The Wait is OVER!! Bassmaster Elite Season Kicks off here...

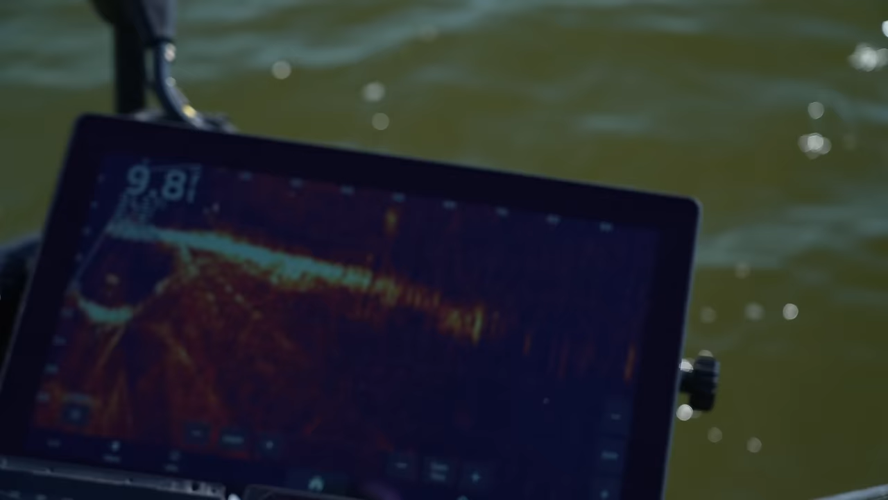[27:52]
As I pan around, you can see some of the bait probably got blown in here, or I don't think bait can really get blown, but it follows the sediment or whatever it likes to eat. And anytime you can find that, man,
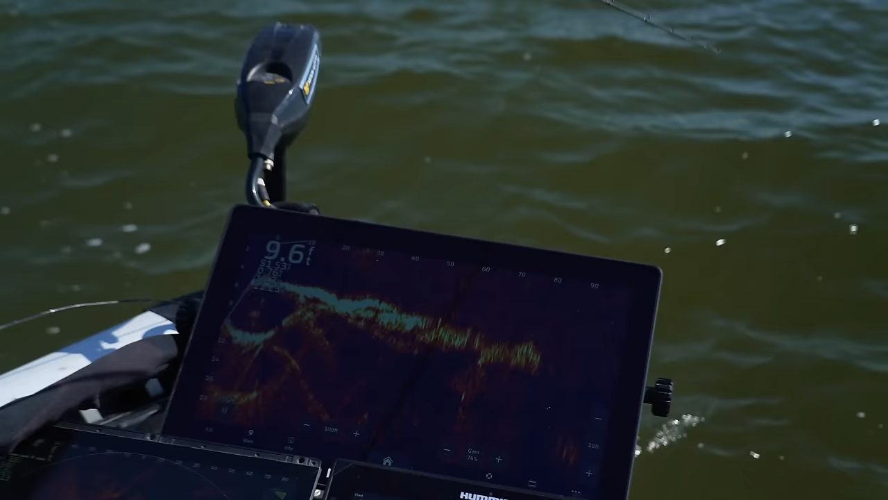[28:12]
Back up to the left of that, yeah, I just missed it. Look at those jokers, pot's loaded.
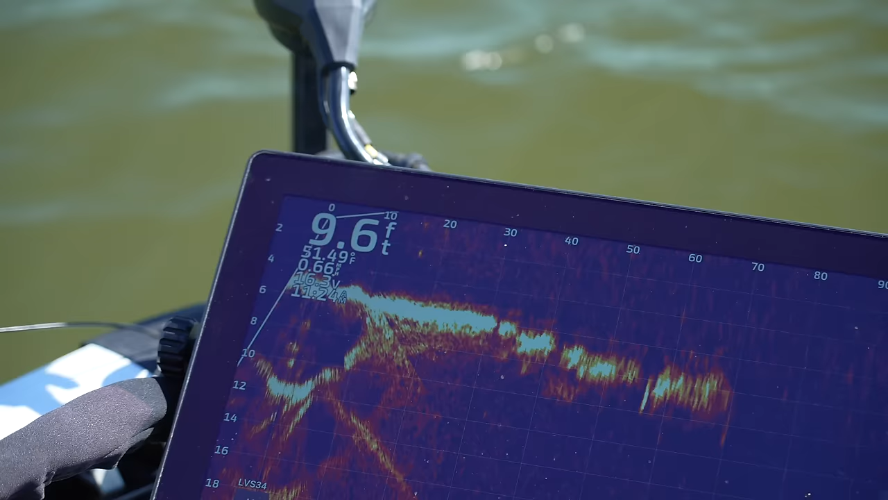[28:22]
On screen: depth 9.6 ft
This spot too, man, we got cold water lead into a big spawning pocket.
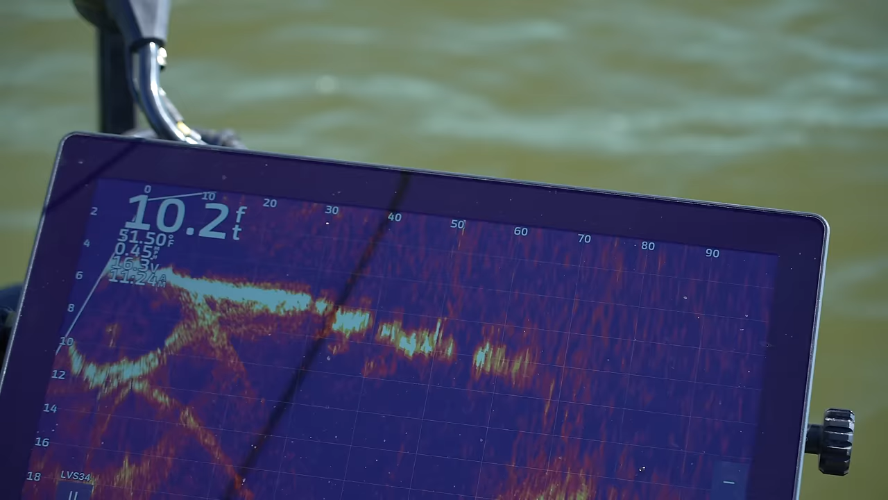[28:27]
On screen: depth 10.2 ft
Like, there's just gonna be more coming even these leave. These are f***ing moving. I cannot stay on them.
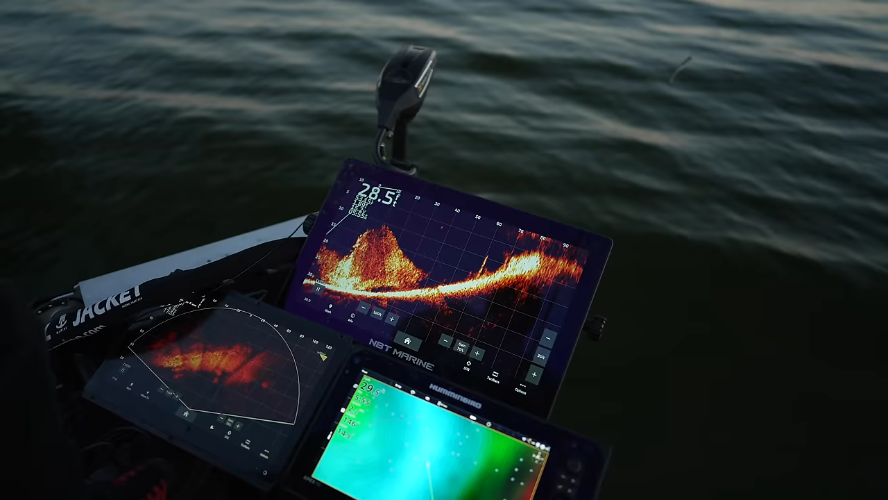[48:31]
This is where it's not bait too. I just saw one blasting away that was pretty big up on the surface. But yeah, this whole channel, the mouth of this creek is loaded. Not even the mouth, just as far as I've seen.
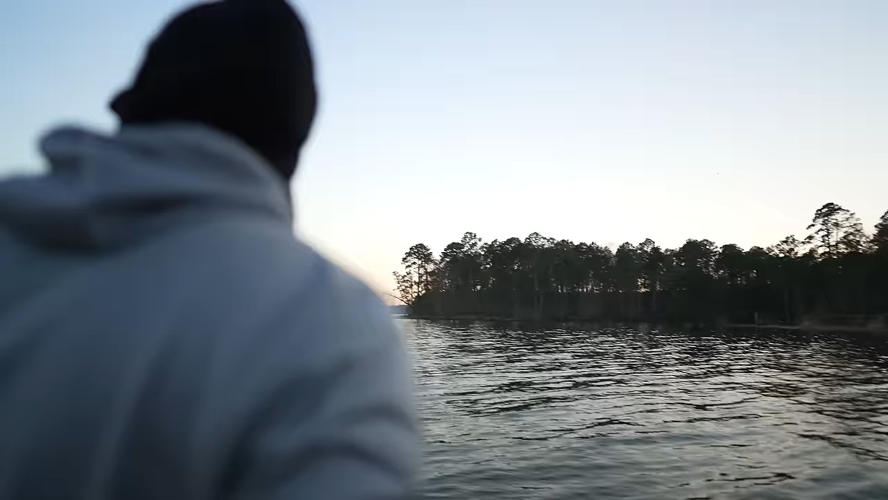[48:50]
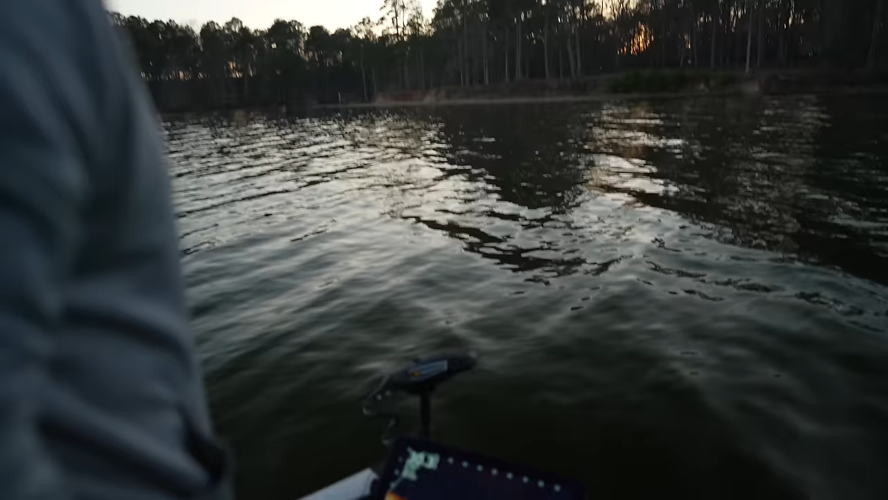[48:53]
Little group of bass right there. These should bite, Cole. They're out their mind. If I can get it to them.
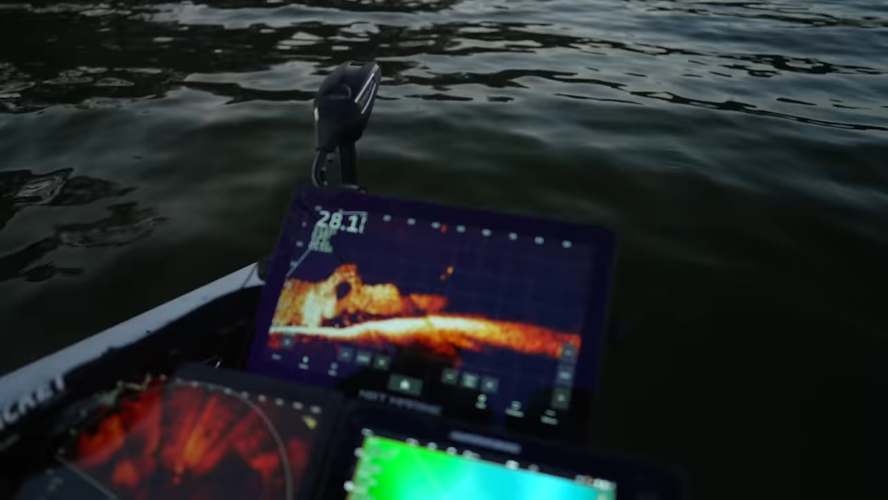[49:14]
And they turned. Look at those coming in.
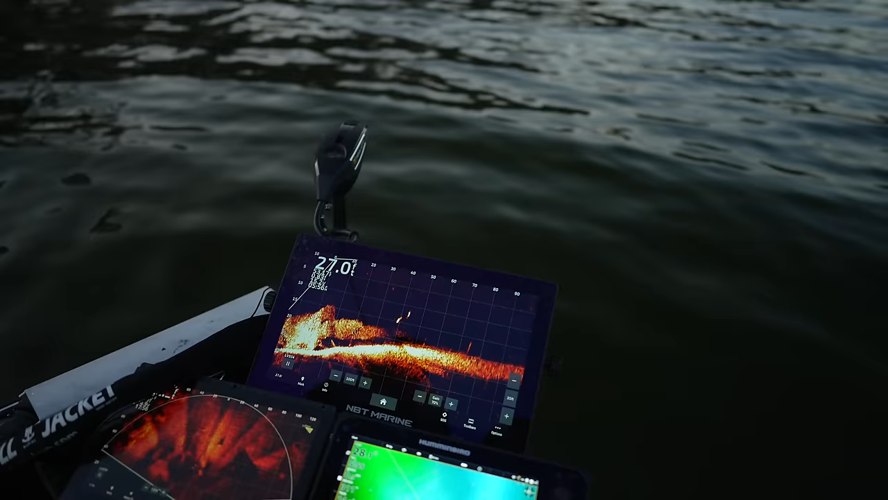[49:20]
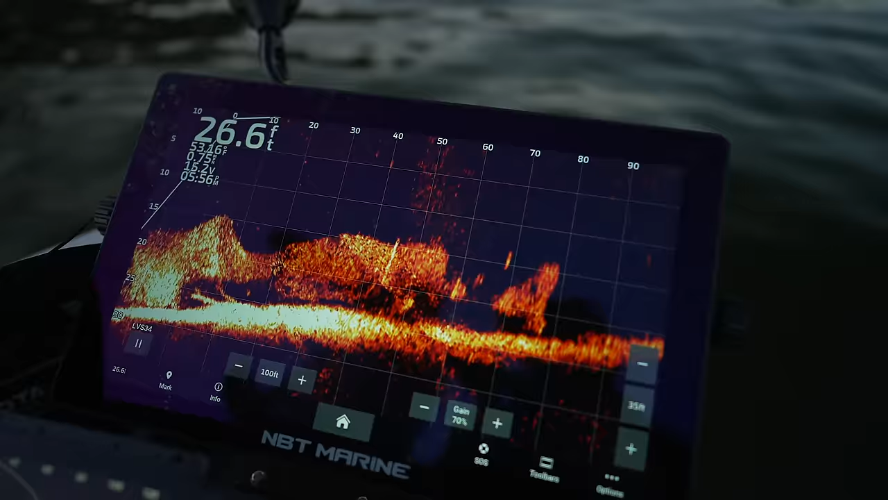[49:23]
On screen: depth 26.6 ft
Looks like video games and easy.
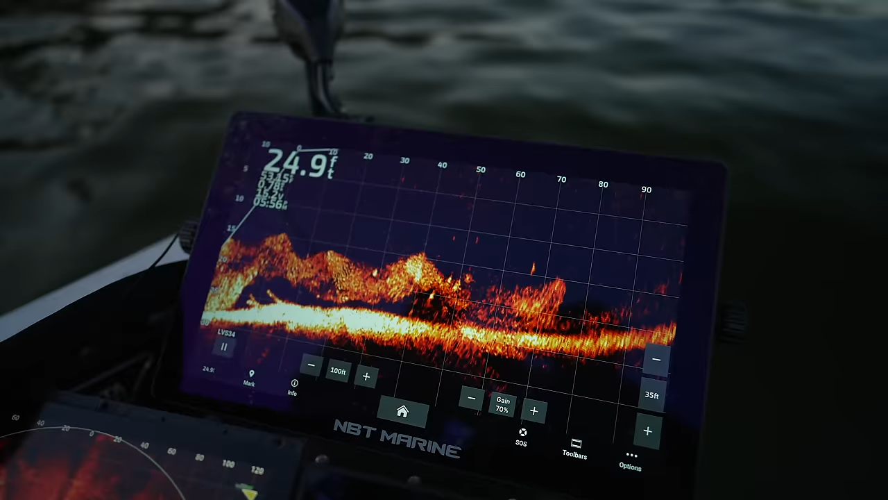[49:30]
On screen: depth 24.9 ft
It is not easy to put it in front of these moving dudes and get them to bite. One of those should.
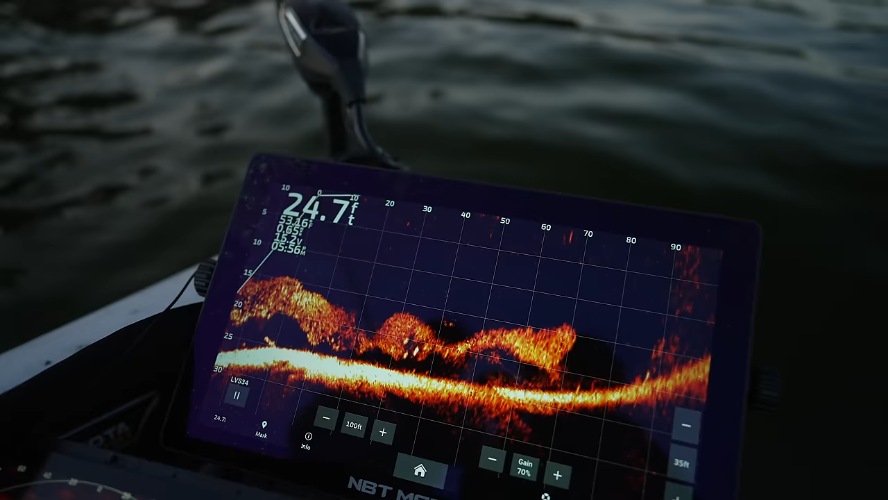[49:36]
On screen: depth 24.7 ft
There he's on it. Touched it.
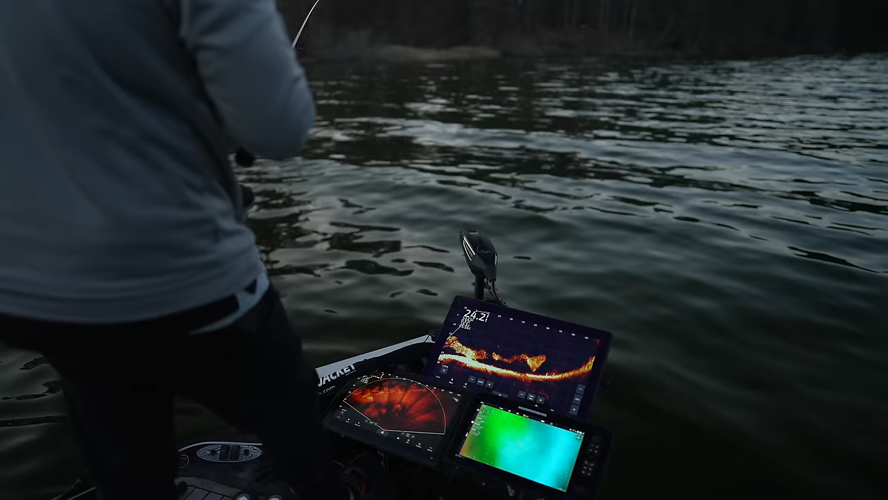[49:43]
Drop it to this guy. Oh my god, he followed it down. And back up. I can't jiggle my juggle any faster.
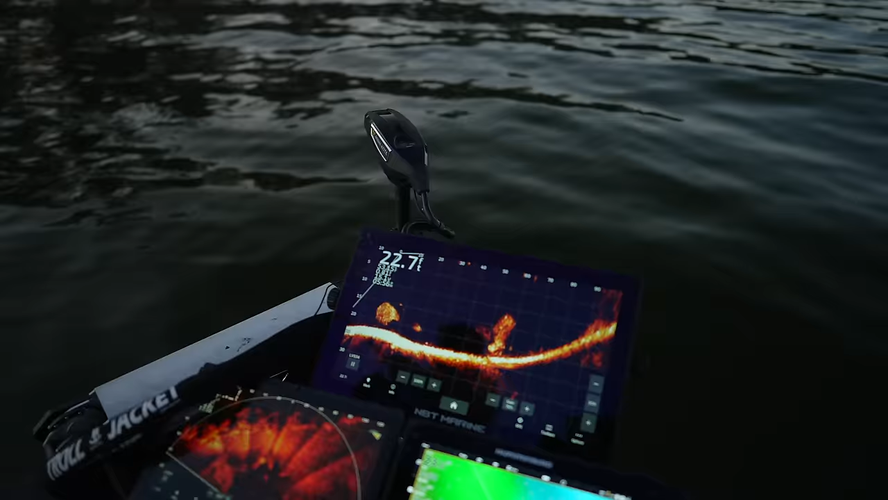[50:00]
My wrist is gonna explode. God, that got me excited. I found a good one when I caught that catfish.
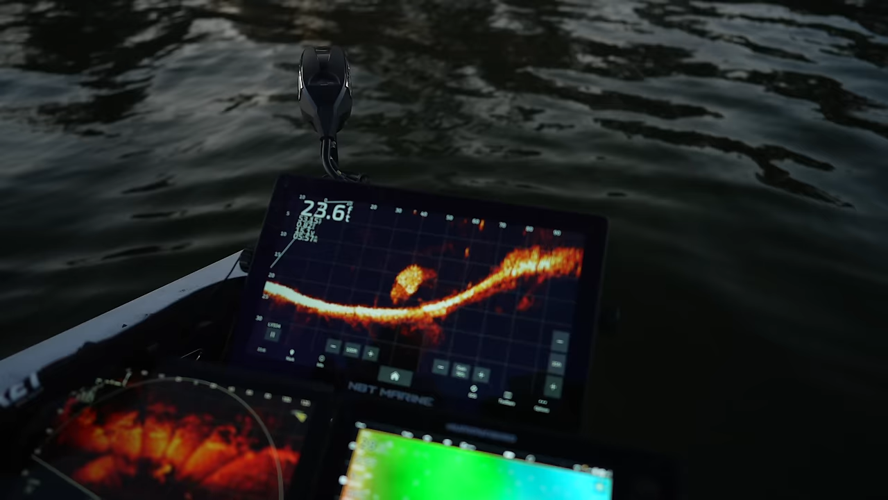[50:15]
The further they are from the bait,